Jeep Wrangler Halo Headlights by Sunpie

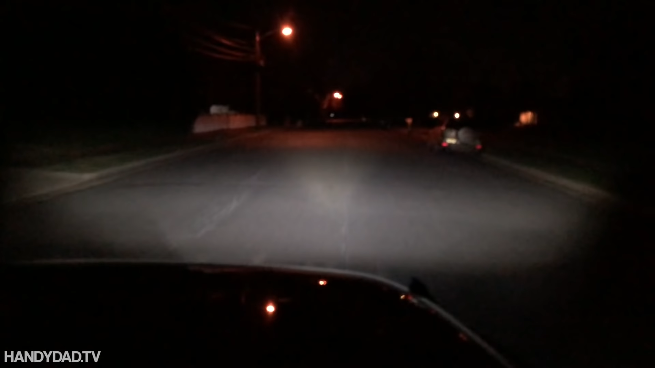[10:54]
Let's see the light bar now. Oh my God. All right, that's crazy.
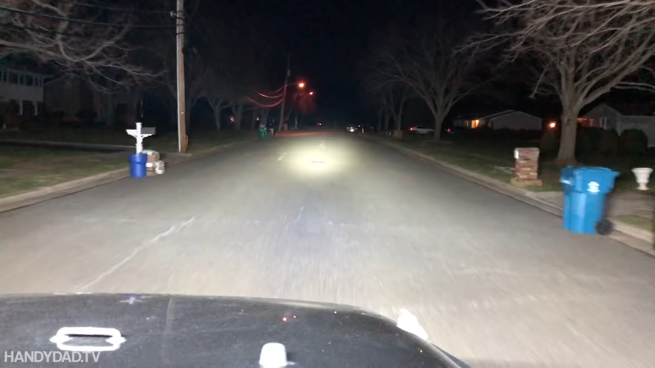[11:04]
That is crazy.
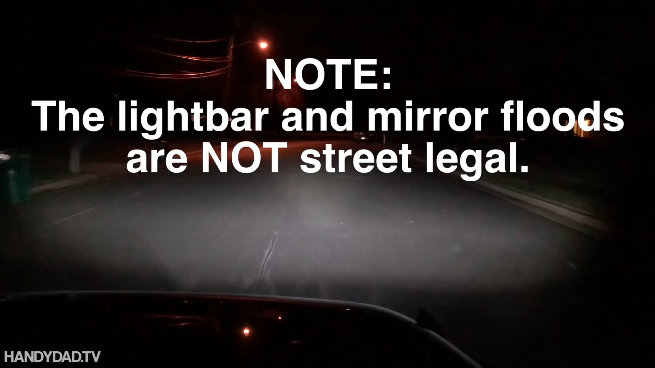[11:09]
And then, yeah, that's what the side's like. Oh, the side floods on the, turn that on again.